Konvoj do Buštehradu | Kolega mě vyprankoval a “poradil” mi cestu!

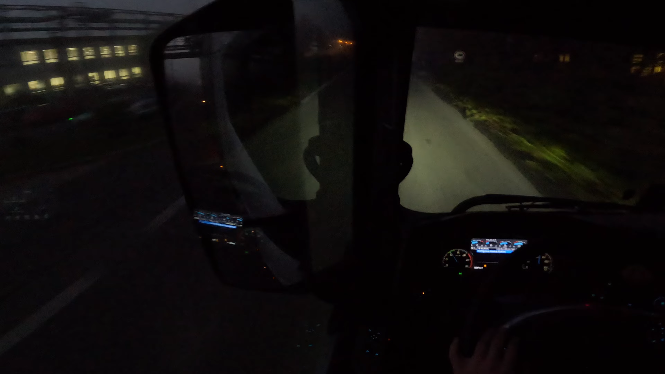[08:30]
Za 200 metrů, tam za zákazem, tady. Jsem to říznul, veď, kámo. Šialená mlha, měl bych si umýt okno i zevnitř, tyjo, mám to zapraseně, jak tady kouřím to vapo furt. Si dneska někde budu čekat, možná v tom Prostějově, tak si musím umýt to okno. Kolegu zrcátku nikde nevidím.